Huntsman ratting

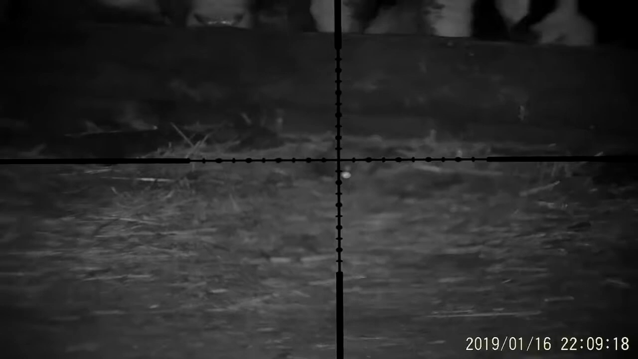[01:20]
Bonus, here's a couple of feral pigeons.
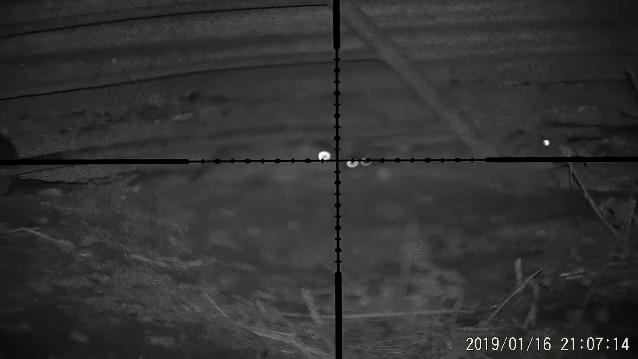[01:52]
The rats have undermined the concrete down the side of the grain store. It looks like I've got plenty of opportunities here, but I only shoot the ones I know I can retrieve.
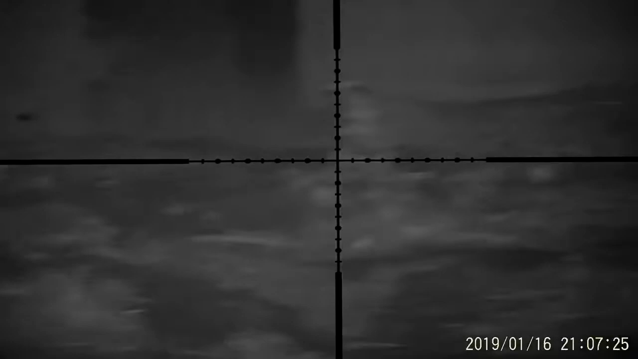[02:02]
Here are our switch positions to get a better aim.
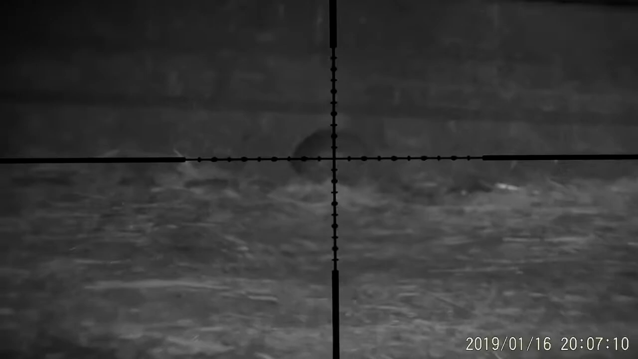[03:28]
This rat was the most acrobatic rat I've shot to date.
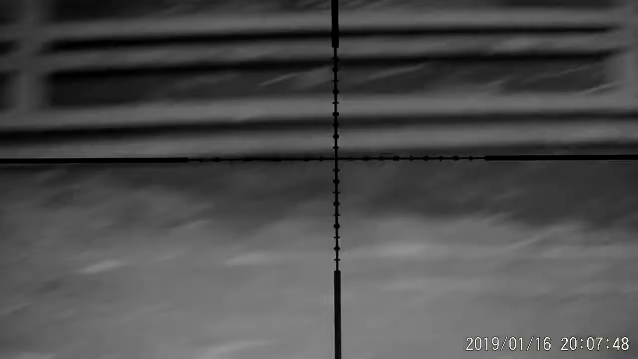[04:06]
I have a quick scan around to see if I can see any more rats. Unfortunately, I've seen this one, but the gate was in the way so I couldn't have a shot.